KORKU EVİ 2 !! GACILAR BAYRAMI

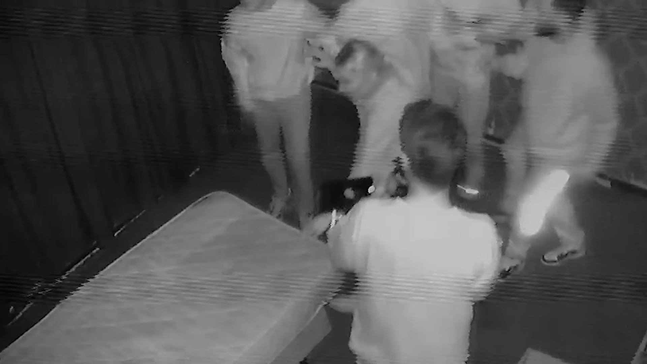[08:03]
İlerliyorum. Yatak var abla. Arabi fellahi. Kapıyı bir içiyor. İşin yok diyor, bırakmayın ama ne yapalım ya.
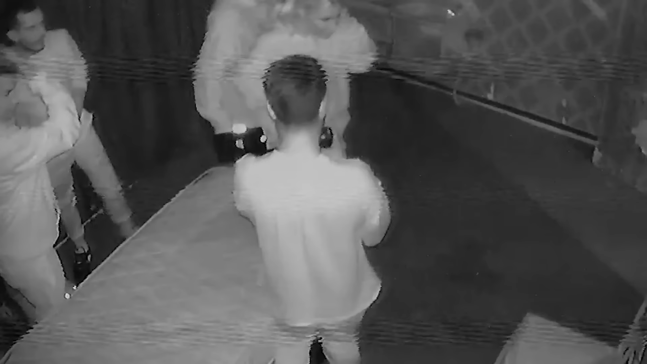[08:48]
Aa tabut geliyorum. Yukarı bak yukarı. Burada bir şey var.
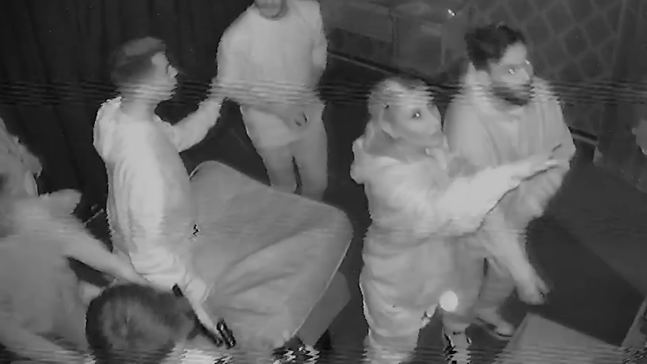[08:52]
Kapat hemen. Kapatınca ne var? Yanıyor, ışık sönüyor.
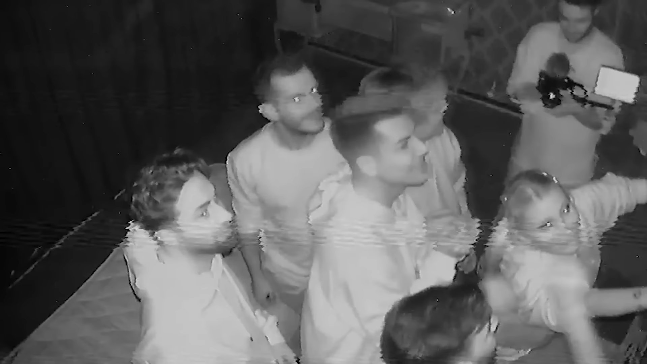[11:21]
İki tane şey var. Kivi gibi bir şey var üst üste.
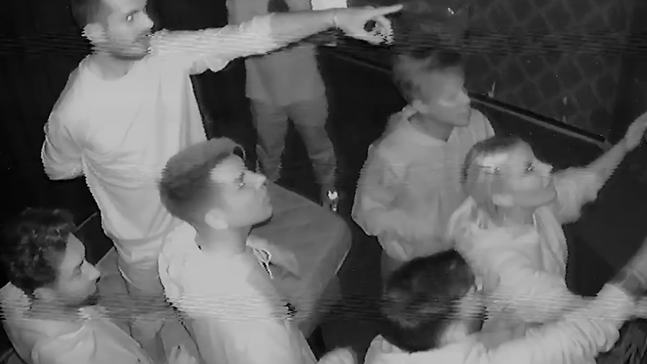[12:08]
Oğlum bunları boşuna mı koydular buraya? Ondan nerede bakın? 3-1-31 işte. Ne yapıyorsanız yapın. Bir dakika dur. Ay çekil bakayım. 31. 3-1-4.
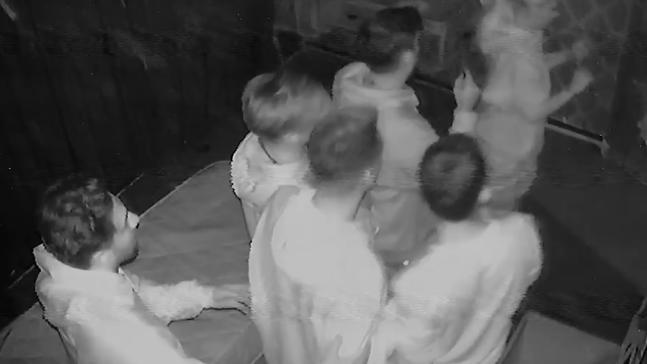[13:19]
Aynen. Oraya mı? Kapı kolu mu ben ne bileyim. Kapı kolu yine bir şey bu.
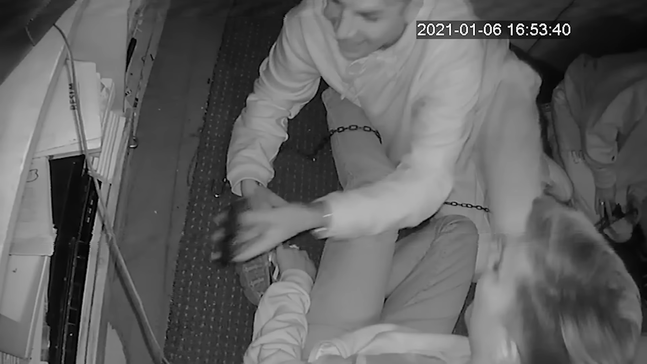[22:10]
Kasete takıyorum. Bu nasıl kız takılıyor? Kız sen bilirsin İrem gel 80. Ayol burada en yaşlı ben değilim ama ver bilirim tabii. Buraya bir tut bakayım ışığı. Merdivende biri var.
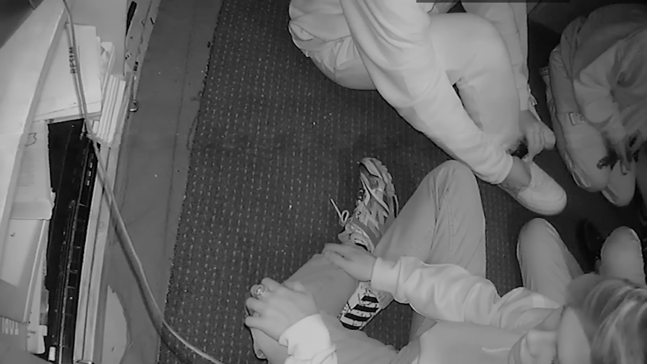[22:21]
Burada bir daha var ekstra. Kolidir belki.
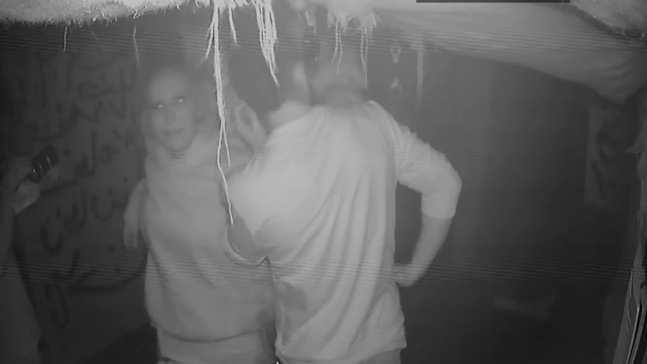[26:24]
Ağırlık bulup mermerin üzerinde bırakacaksın. Dört. Aa, bunlar ağırlık. Buldum. Kafamızı gözüm. Herkes yere çöksün. Ne?
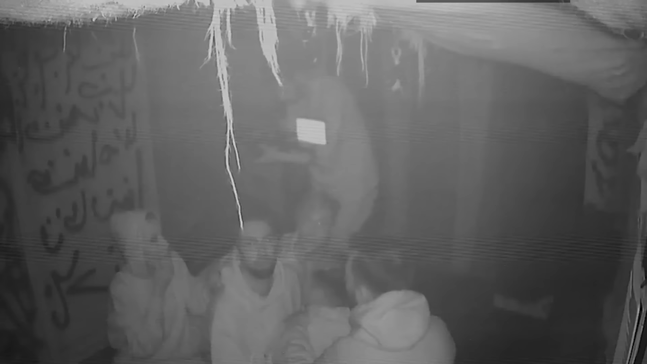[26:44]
Kim o? Ne lan? İran'dır o, İran. İçeri girip yerdeki ağırlığı alacaksın.
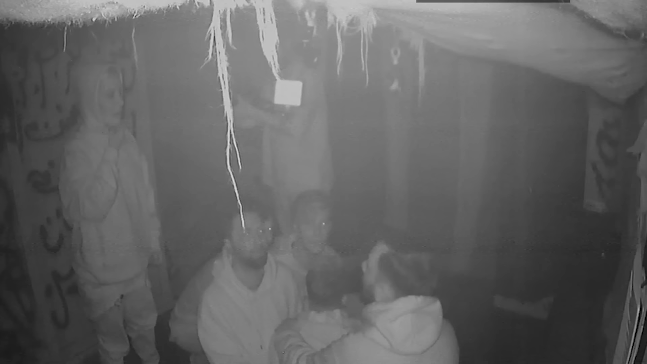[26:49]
İçeri girip yerdeki... Oha! Orada tabut var! Ay, orada tabut var!
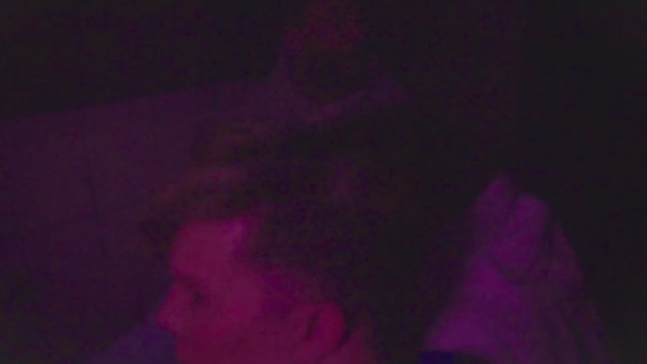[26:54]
Tabut var orada! Korkunç bir şey var! İrem mi alacak? Hemen. Ben geleyim İrem seninle? Tek diyor gideceğim diyor.
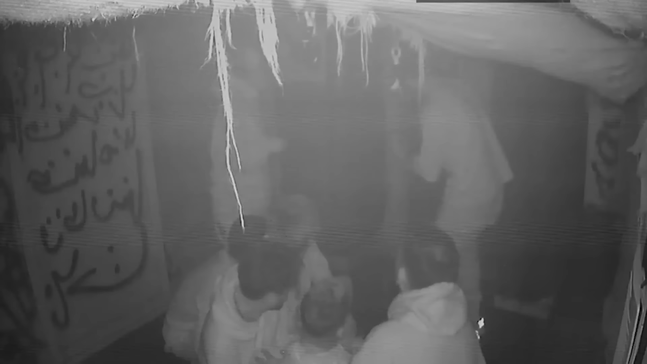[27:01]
Ben gidebilir miyim dış ses? Çek İrem'e. Git sen kadar. O tek başına gelsin. Ay İrem kız, bu bana göz koydu.